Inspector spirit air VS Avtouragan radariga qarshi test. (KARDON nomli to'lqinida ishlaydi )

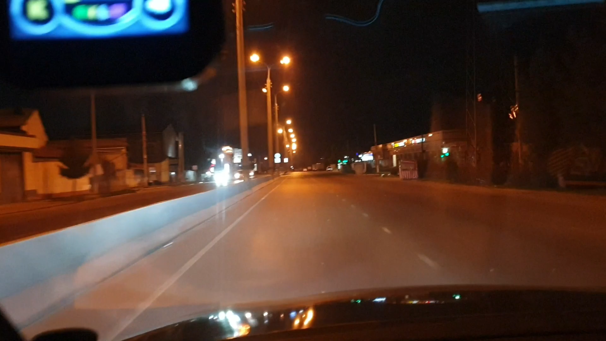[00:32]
otdi. Radar znak ko'rindi. Radar radar o'zi ham ko'rinishni boshladi, ko'rindi. Tezgina chora olamiz azgina. Gapi oldi. Yaxshi, 60 dan oshsa yana izlyuchenie bo'ladi.